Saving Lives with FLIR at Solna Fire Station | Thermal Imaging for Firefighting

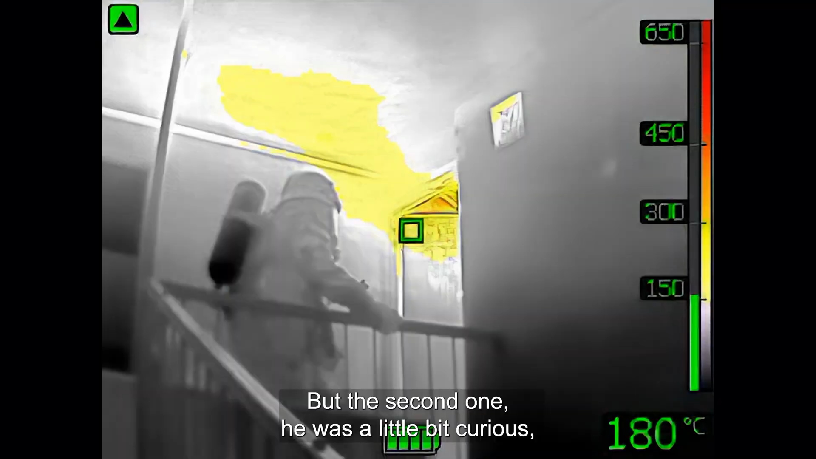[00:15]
On screen: spot 180°C
But the second one, he was a little bit curious. So he was looking to the right.
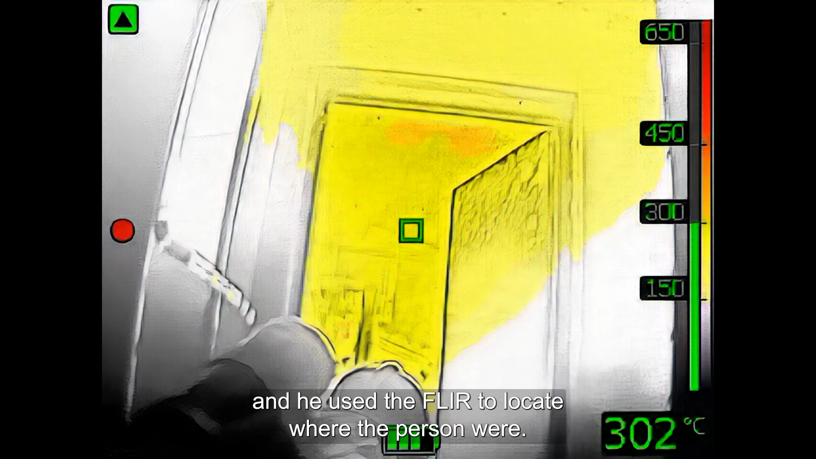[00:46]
On screen: spot 302°C
So the main application we use is for smoke diving.
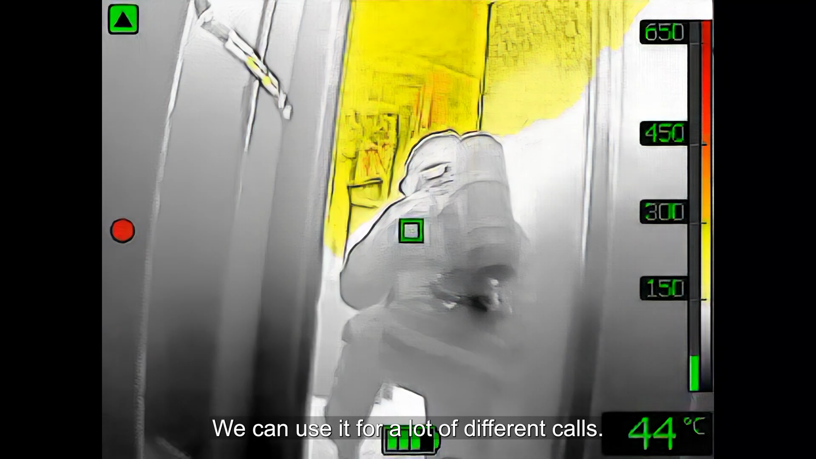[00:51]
On screen: spot 44°C
We can use it for a lot of different calls.
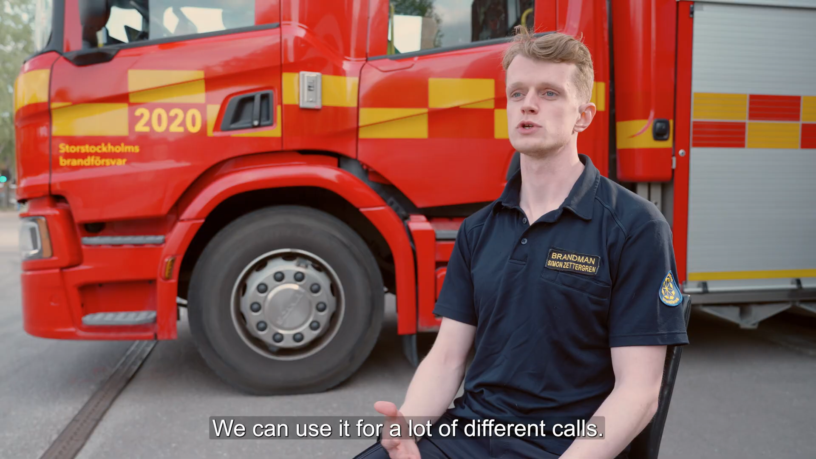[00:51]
If we use our imagination. It's good for many things. Like tracking a fire through a roof.
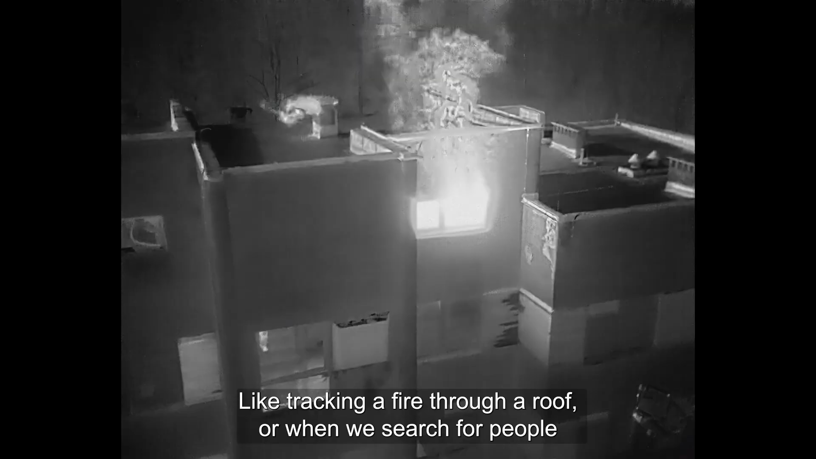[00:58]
Or when we search for people. For instance along a train track.
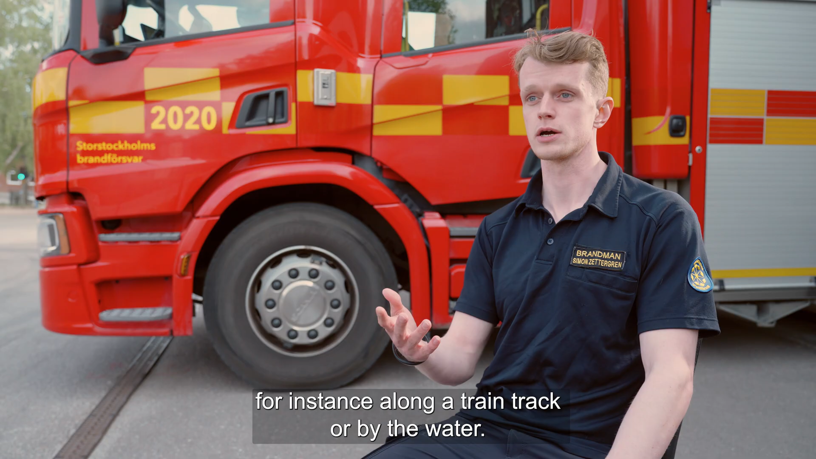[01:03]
Or by the water. It's a lot easier to see like that than with our own eyes. And a flashlight.
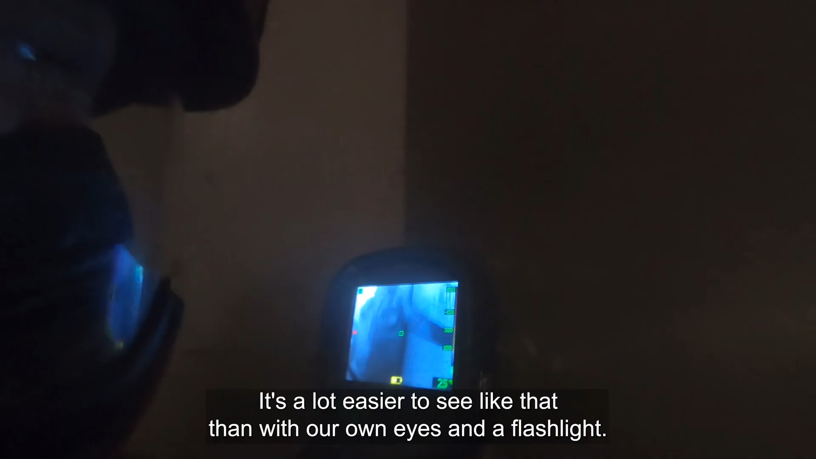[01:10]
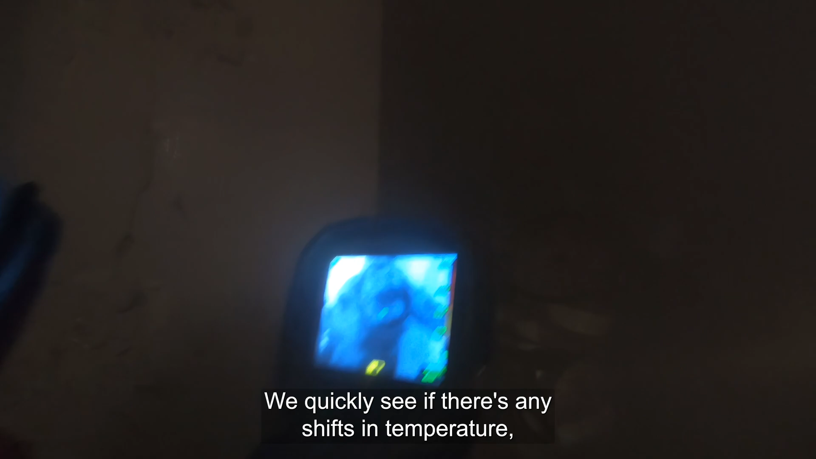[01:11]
We quickly see if there's any shifts in temperature. If there's a living person there.
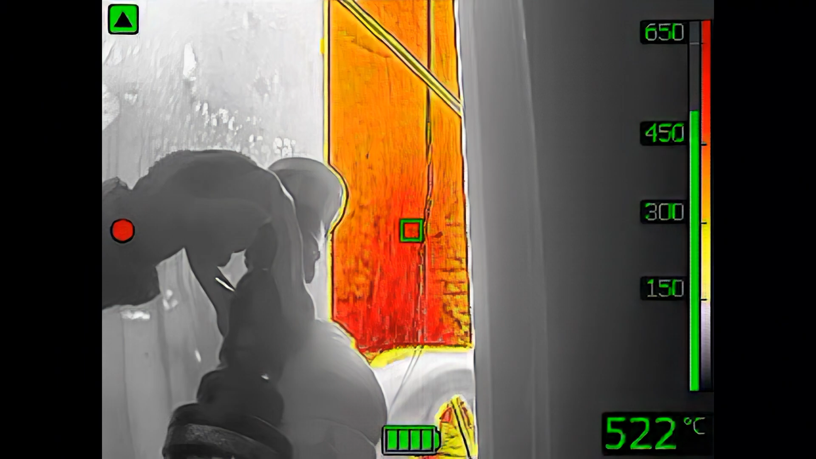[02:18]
On screen: spot 522°C
And one has got the hose, the water. And one is the IR diver.